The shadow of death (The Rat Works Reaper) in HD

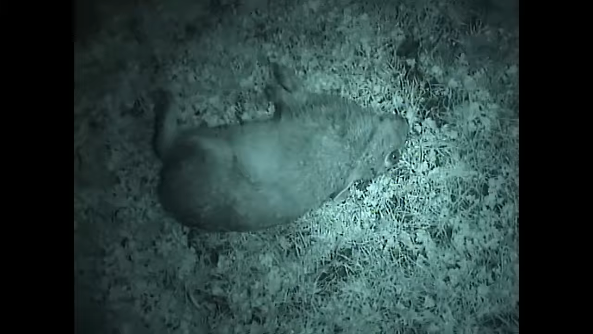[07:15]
There. Oh, yeah. So, see, there's the exit.
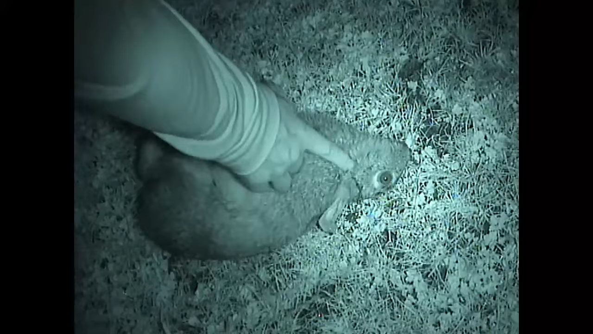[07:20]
Oh, yeah, perfect. That's where he went in, so he's gone across his head. Yeah.
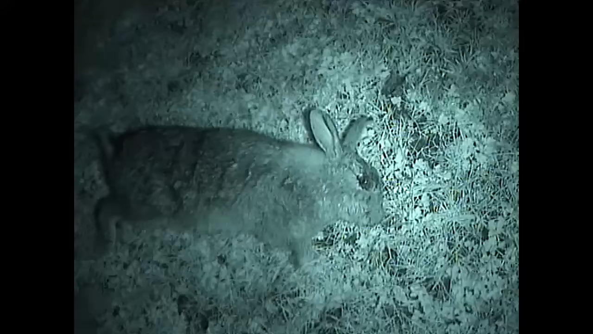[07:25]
Not sure. That's good. JSB heavy gone straight through him, hasn't it? But only, what, 17 metres we ranged it at, didn't we?
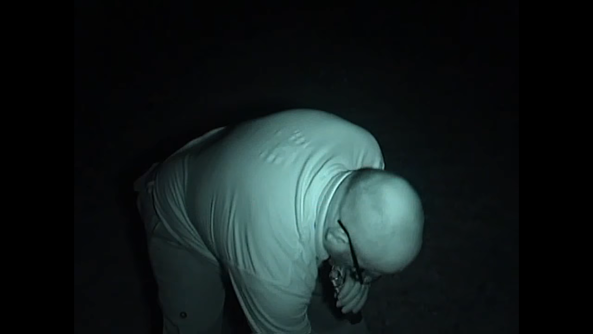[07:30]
Yeah, weren't far at all. No. You know what I mean? Good shot.
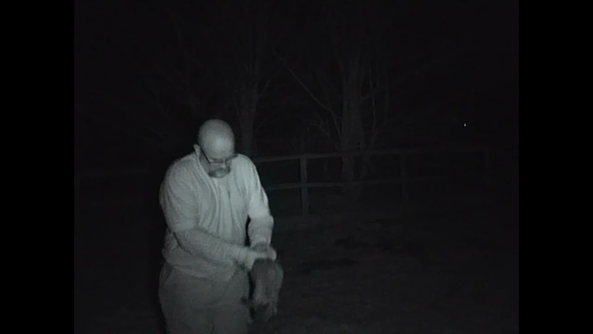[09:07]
Yeah, perfect shot placement, wasn't it?
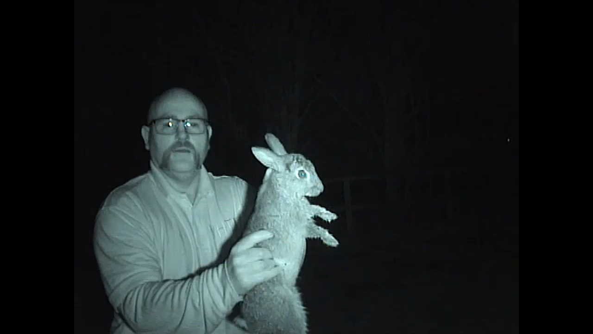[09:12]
Look at a massive trauma to his headlet, it's like he's wearing a helmet. Yeah, them heavies do massive amounts of damage. Yeah. That's why I like them, a heavy pellet. It certainly knocks it over at that range, doesn't it? Yeah.
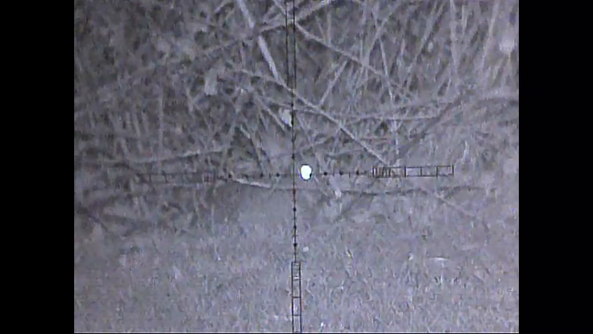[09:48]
You know what that range was?
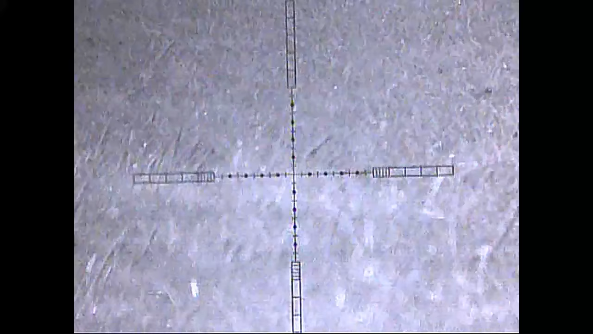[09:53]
Bang on 30 metres, which is the zero if you're on the crosser.
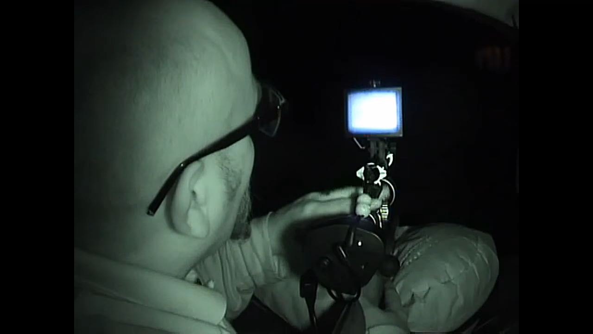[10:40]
first record, mate. Yeah. That's it, nice sharp picture, that. Dodgy parallax out. Yeah, I know, I'll have to get a side focus. Yeah, that's for recording. So. He's probably going to be on cross, isn't he? Yeah.
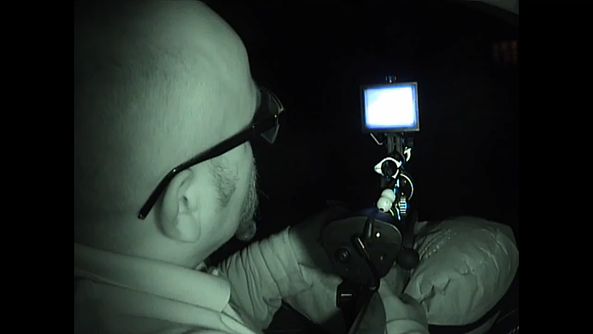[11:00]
Oh, great shot. If you keep on him, I'll try and come off night shot and then zoom in. I'll tell you when I'm on him. Zooming forward.
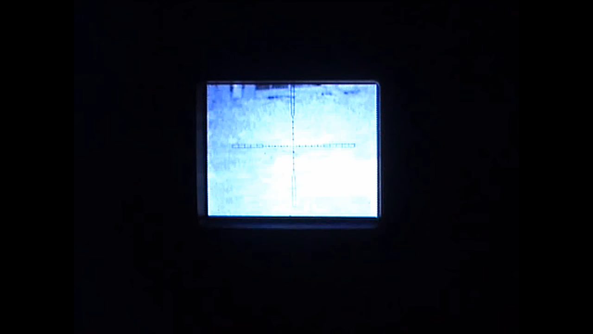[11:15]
No, he's just showing his rear end, isn't he?
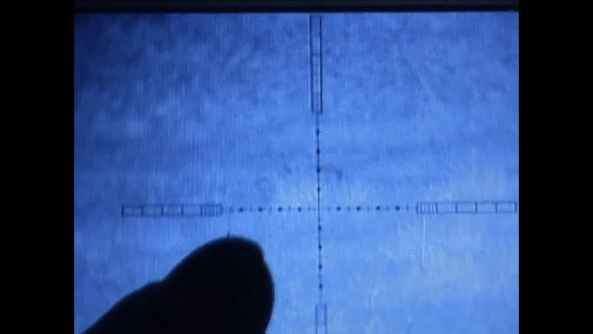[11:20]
Yeah, good shot though.
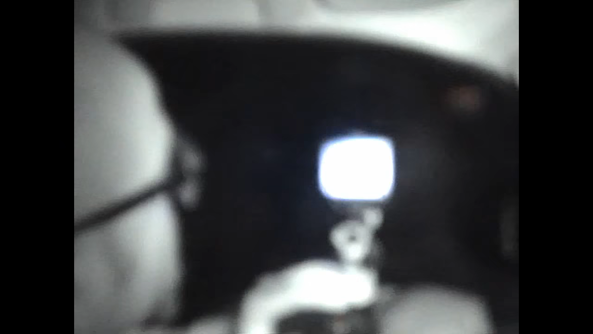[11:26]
Nice, well done. Just in line with that tree there, let's see. Yeah, I'll go get him.
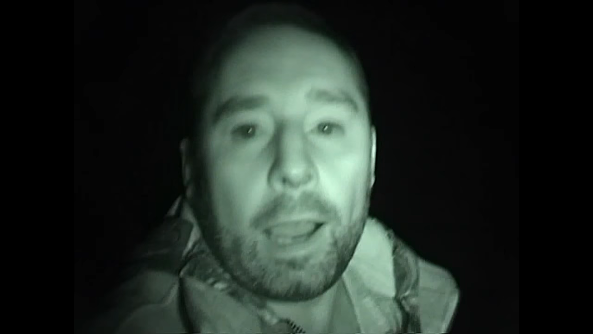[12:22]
I'm going to find it for him. let's get my torch out. Can't be too far from here. Oh, he is, further than I thought. Go and get him.
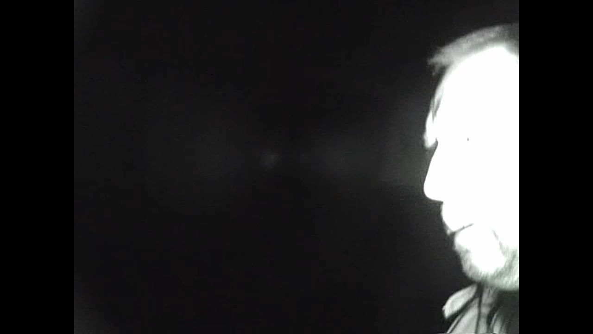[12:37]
Here he is. I'll just turn the camera around 1 second. Here he is.
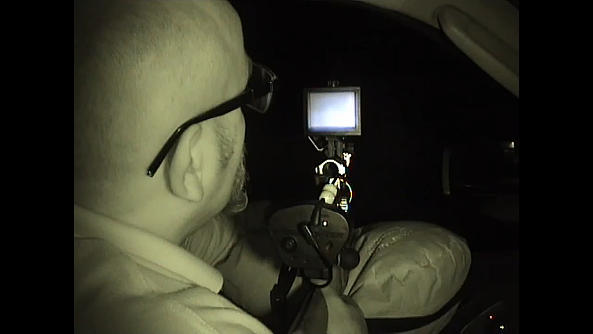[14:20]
It's 37 metres, this is, so it needs 3/4 of a... Oh, mate! Did you hear the crack then? Yeah. Absolutely nailed it, didn't it?
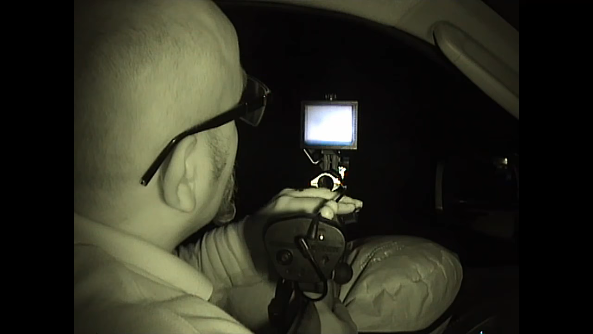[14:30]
I was about to say you needed 3/4 of a mil dot for our near and far calibration, and it absolutely smashed it.